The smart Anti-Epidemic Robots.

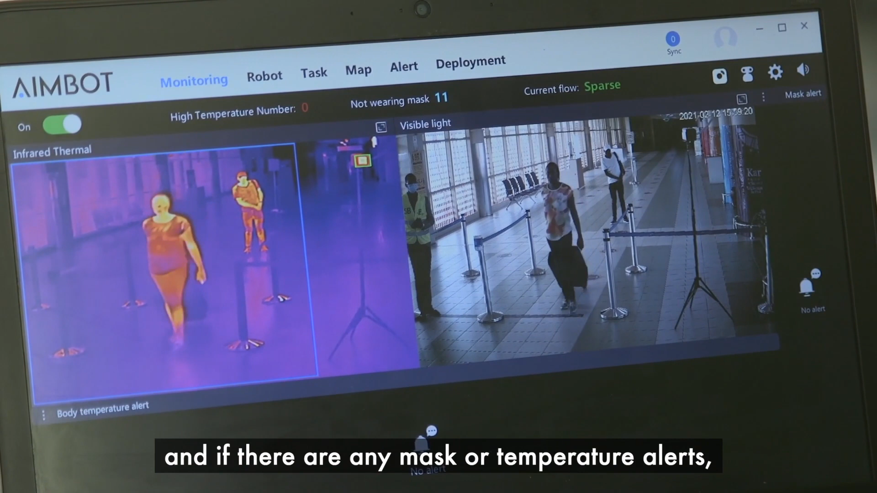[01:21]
if the mask alerts and temperature alerts the camera
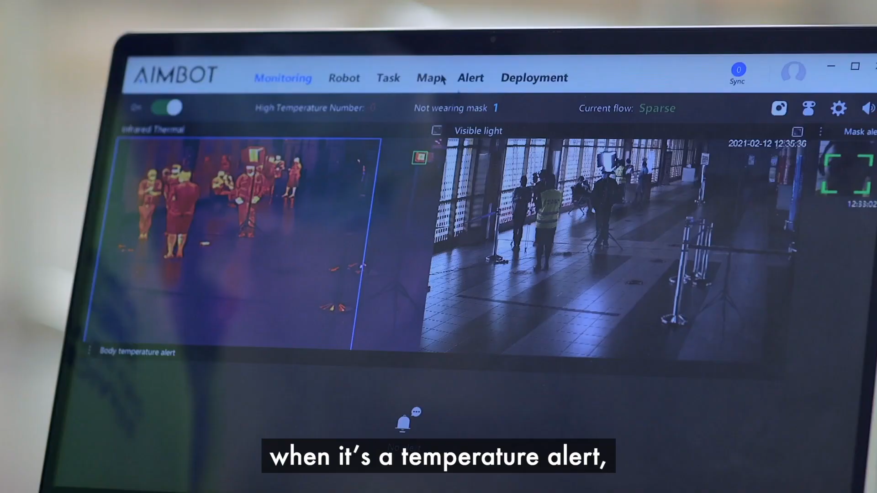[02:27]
So far the machine just alerts and it flashes a red indicator when it's a
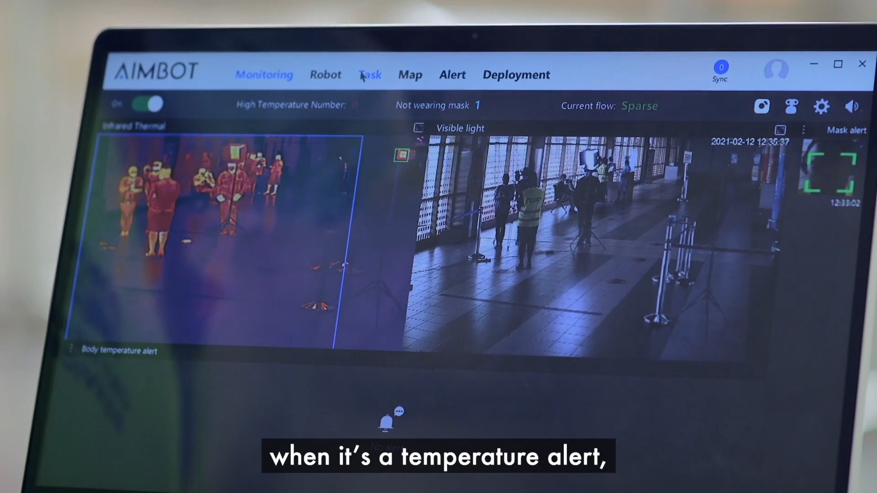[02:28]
temperature alert and we get also the feedback in our laptops and then the officers will now get to address the passenger.